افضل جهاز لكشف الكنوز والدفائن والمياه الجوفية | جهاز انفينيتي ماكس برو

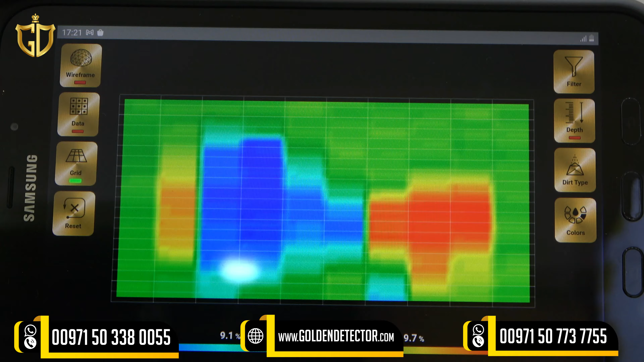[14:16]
فراغات أو معادن أو تربة طبيعية وطبعا هناك دلالة على كل هدف بلون
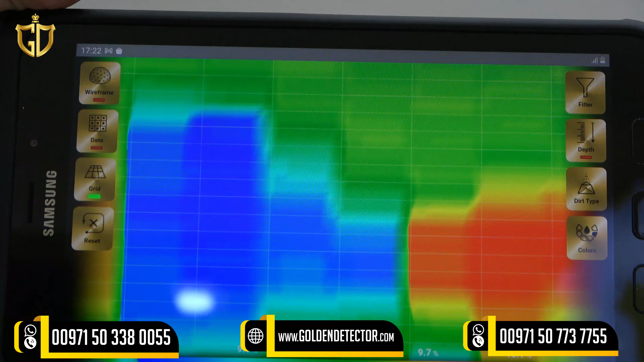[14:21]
مختلف مثل مواضح أمامنا اللون الأزرق بهذا المكان الداكن
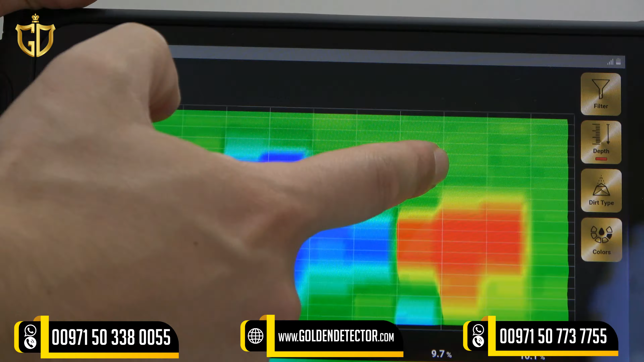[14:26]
هو دليل على وجود الفراغات وأيضا لدينا اللون الأغضر بهذا
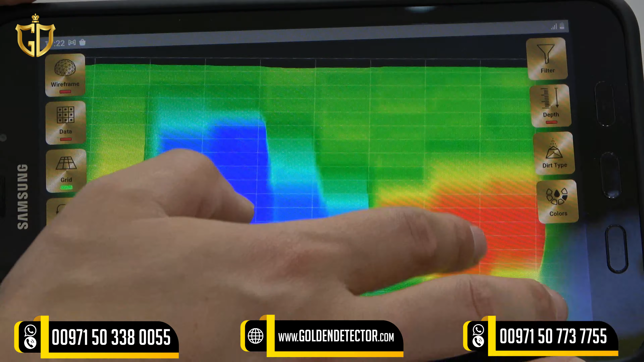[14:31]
المكان الدال على وجود التربة الطبيعية بالإضافة للون المعادن